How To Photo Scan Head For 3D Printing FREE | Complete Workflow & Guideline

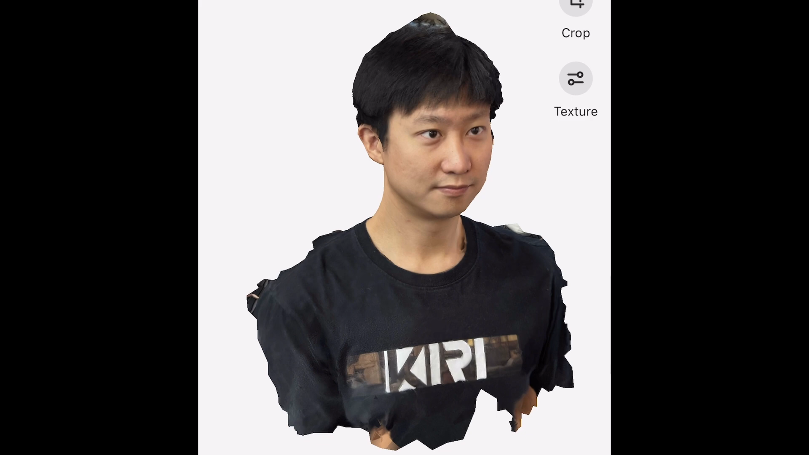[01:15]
First, let's talk about photo taking. Because a living person has to breathe, it's impossible to make them stay absolutely still.
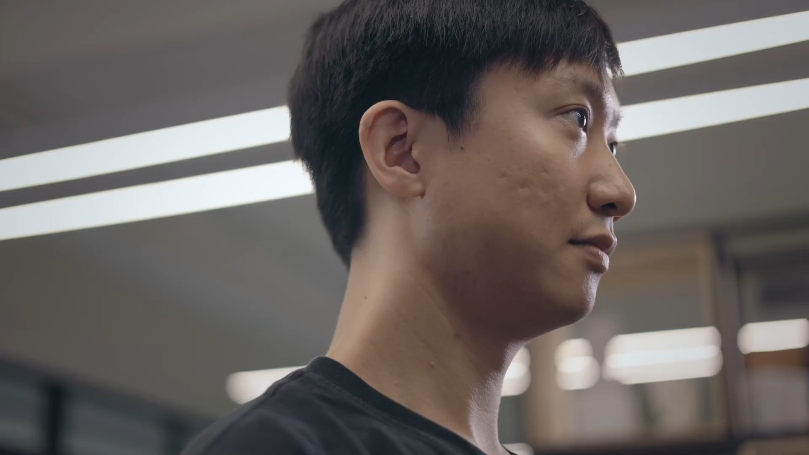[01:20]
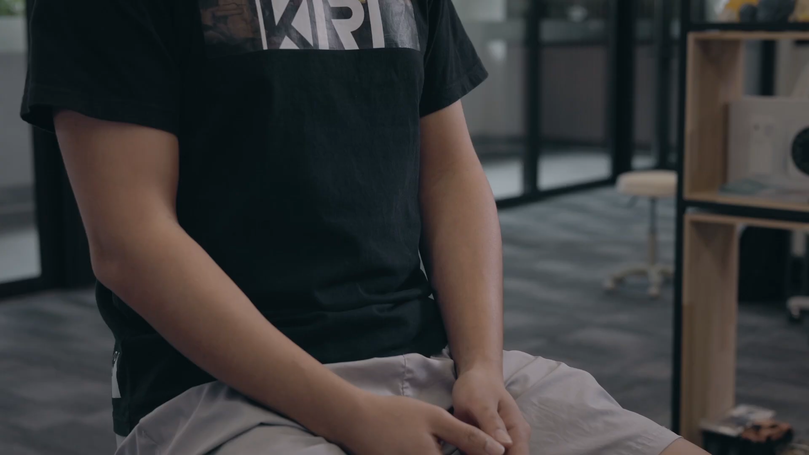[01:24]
The small movements of the person during photo taking will definitely make their skin surface not as smooth.
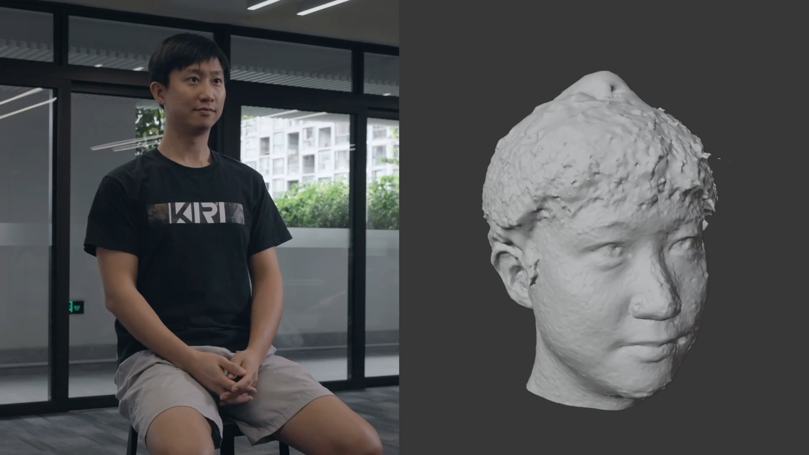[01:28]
But still, the smaller the movement is, the better the result.
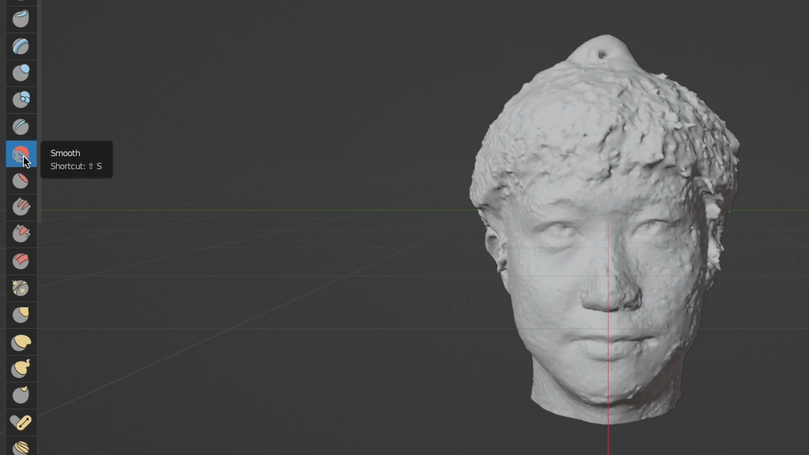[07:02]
And let's start with the smooths. We use smooths to clean up the rough and bumpy surfaces. First of all, let's change the strength to 0.5. This will be a little bit heavy, it's for smoothing the areas that don't need too much detail.
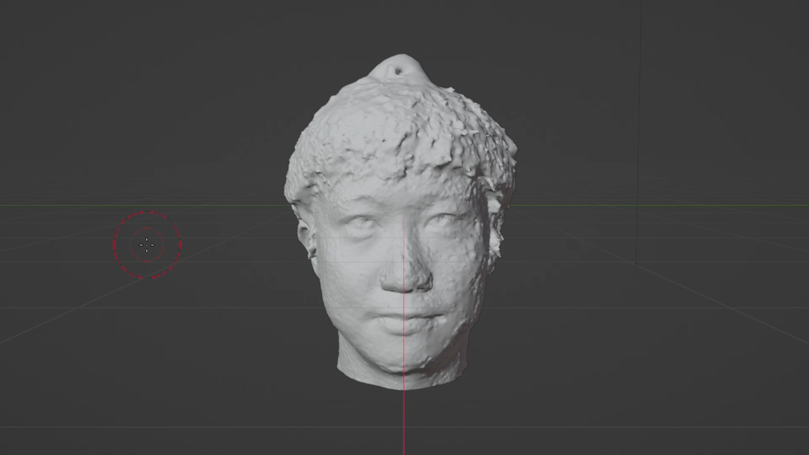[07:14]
So, they would be my cheeks, chin, neck, nose, and a little bit of the forehead that's not covered by hair.
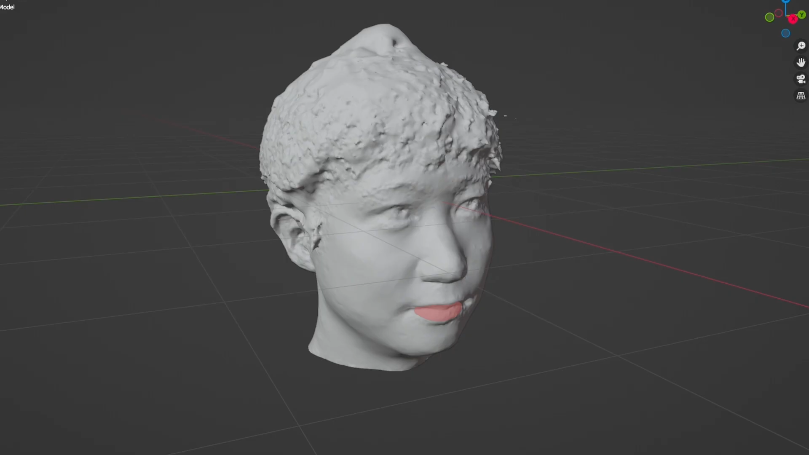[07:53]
And I think the areas that deserve more detail are my lips, eyelids, and my ears. By the way, my eyebrows aren't obvious, and plus, I don't grow my beards.